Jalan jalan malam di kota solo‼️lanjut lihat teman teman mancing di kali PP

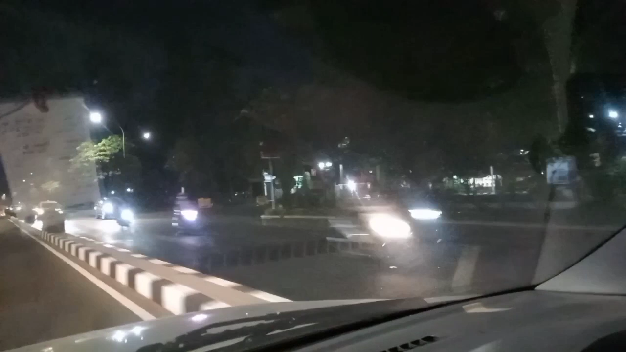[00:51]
ntar kita belok depan sana lewat belakang Manan aja karena ini bertepatan dengan cuti bersama jadi jalannya agak ramai nih pas Pan Manan
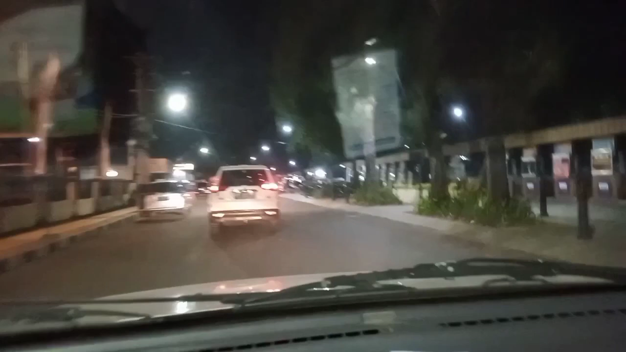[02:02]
Ya besok tanggal 26-29 Nah ini sisi Sarat Stadion Manahan
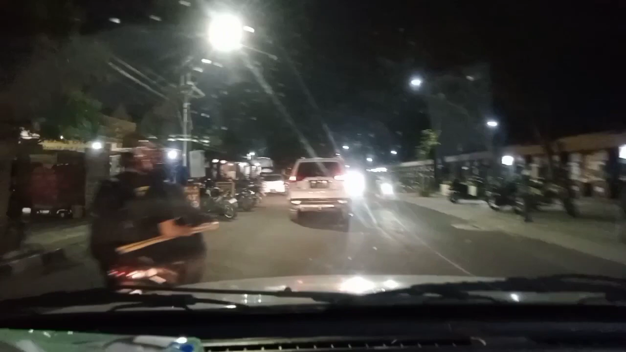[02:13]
Lumayan sekarang Sudah tertata rapi Bersih